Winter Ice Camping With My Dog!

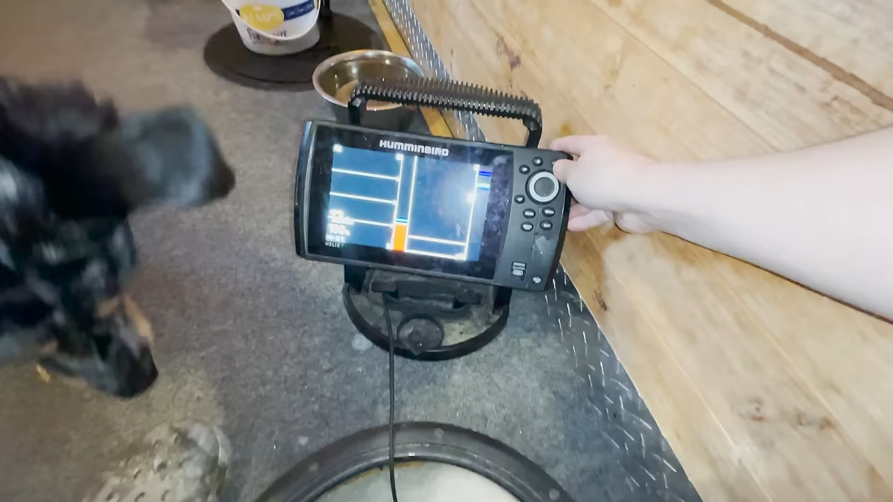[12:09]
I don't even know how deep I am right now. 12 feet.
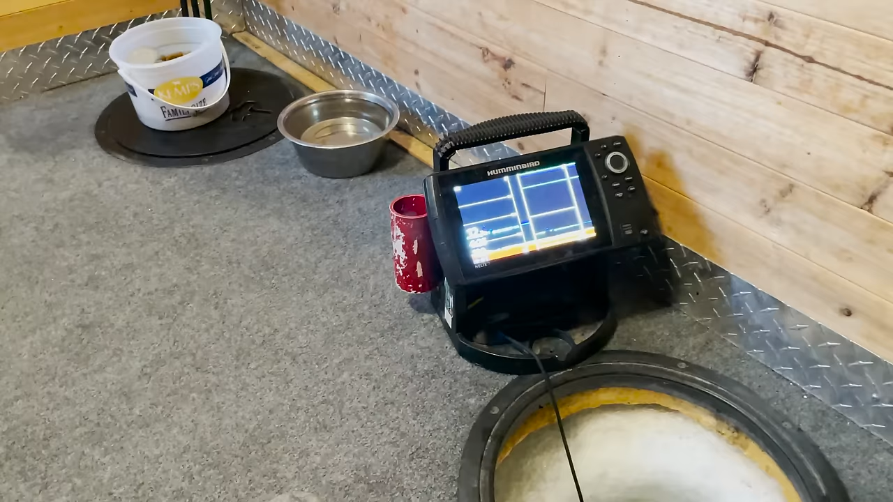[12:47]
All right, we're cooling. There's fish down there. Okay, so this is me. That's a fish.
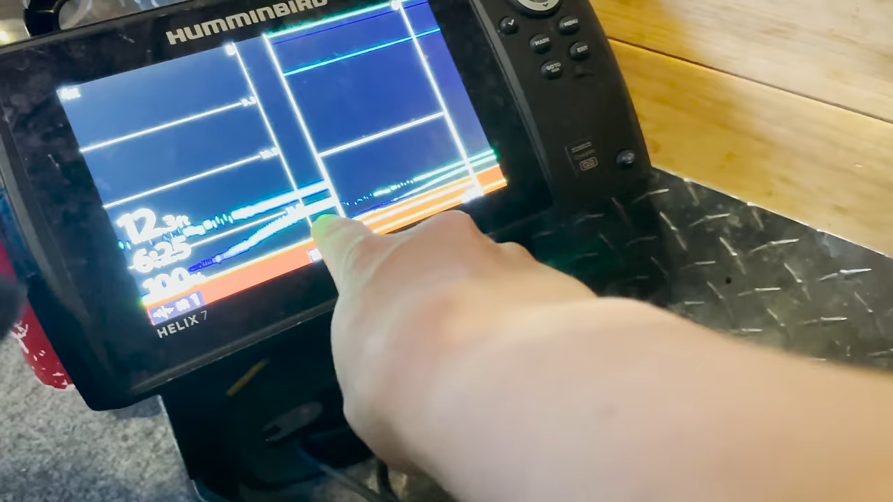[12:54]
Hopefully you can see that. It's coming right up to me right now. I'm thinking it's a perch, though, because it hasn't bitten me.